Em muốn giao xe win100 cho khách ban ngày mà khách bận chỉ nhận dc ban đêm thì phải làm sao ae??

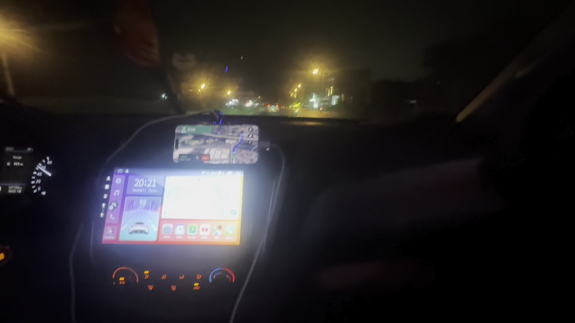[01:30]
Còn cách nhà anh 3 cây 8 nữa là 7 phút nữa đến nơi. 7 phút nữa đến nơi. Em đang ở cái đường vào nhà anh đây rồi. Anh em đợi cái kết xem em vào đến nơi em giao xe. Đấy.
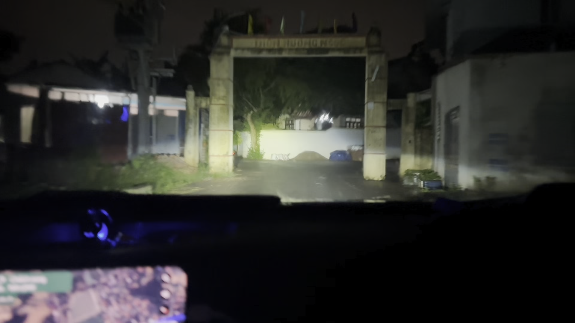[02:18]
Cái gì đến thôn Mương Ngọc rồi. Hương Ngọc, thôn Hương Ngọc rồi anh em nhá.
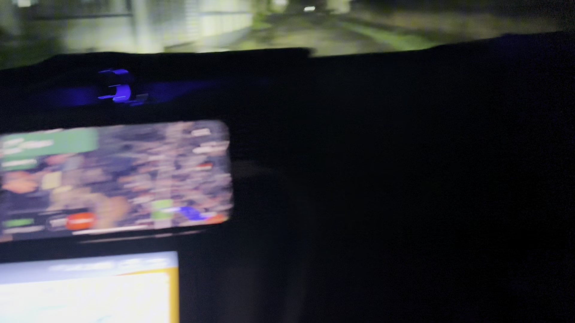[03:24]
Xe đây là đến. Xe này rẽ vào đây này, rẽ vào nhà luôn à?
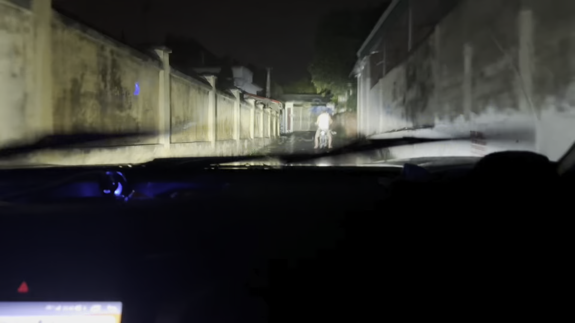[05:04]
Ok anh em nhá, em đến nhà bác đây rồi, 20:40.
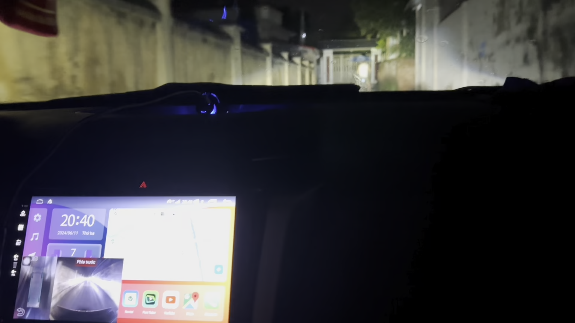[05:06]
Đây, bác mang ô ra đón em đây. Trời mưa to gió đùng đùng đây.
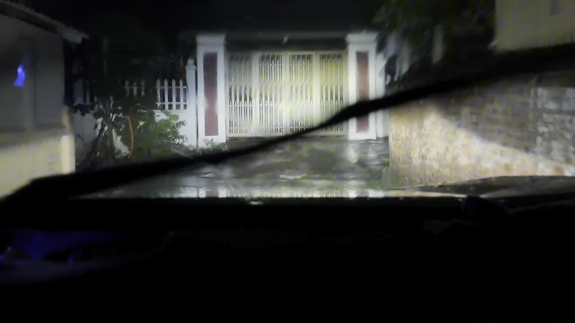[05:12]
Đấy. Em đợi cái kết nhá, bác cầm ô ra đón đây rồi. Đấy, ông giống em gửi mình ở sân bóng, phải không? Đây này. Ông gửi em ở sân bóng này. Phòng ngược lại. Sau đó.